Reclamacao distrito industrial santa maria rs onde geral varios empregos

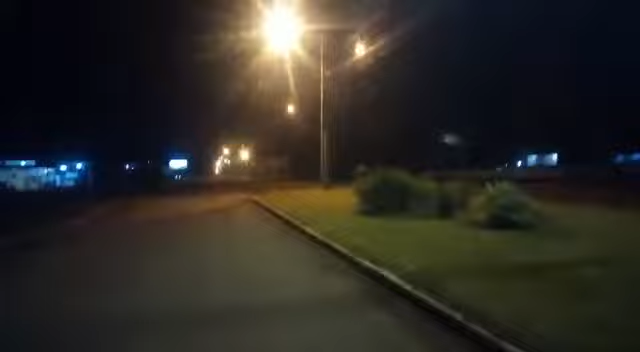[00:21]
E mostrar para vocês aí, só, olha só, isso aqui é a entrada do Distrito Industrial. Aparentemente tá bom, né? Mas só aparentemente, porque as ruas laterais estão cheias de buraco, a iluminação precária, ó, dá pra vocês ver lá no fundo lá, ó, precária.